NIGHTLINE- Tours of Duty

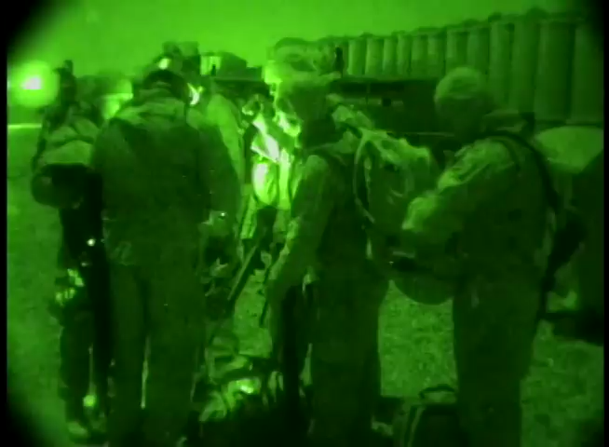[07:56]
Fox 25 prepares for another of their pre-dawn raids on a suspected insurgent hideout.